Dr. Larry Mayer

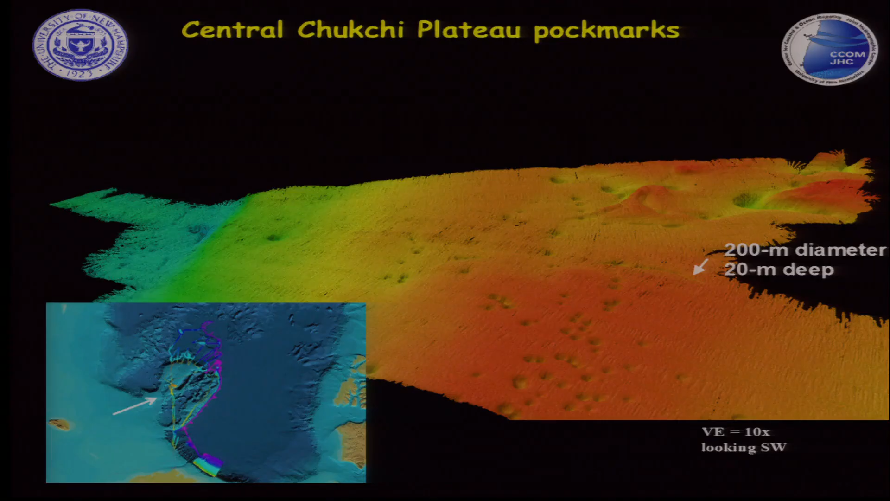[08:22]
We found fields of pockmarks on Chukchi Cap indicating gas effusion probably and also a home to interesting habitats. We saw what we call megascale glacial lineations. These are not just iceberg scours. These represent the presence of an ice sheet way high up on
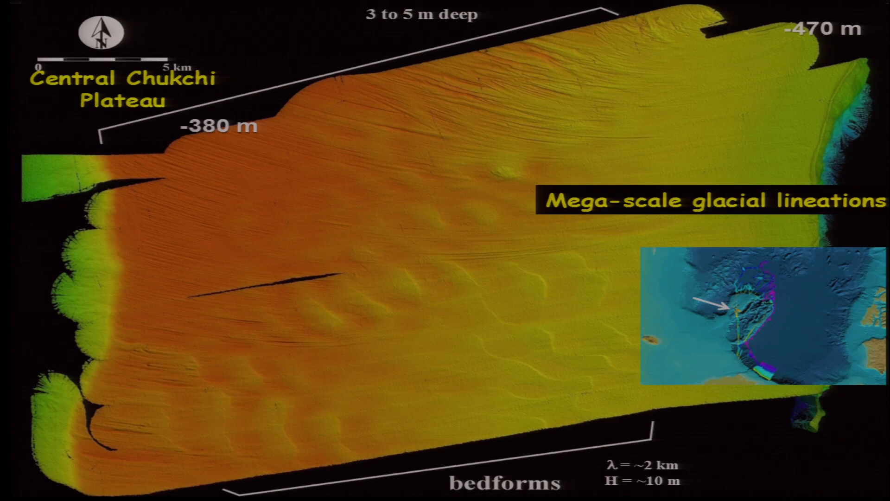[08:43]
Chukchi Cap that has totally rechanged our understanding of the presence of ice in the Arctic in past ice ages.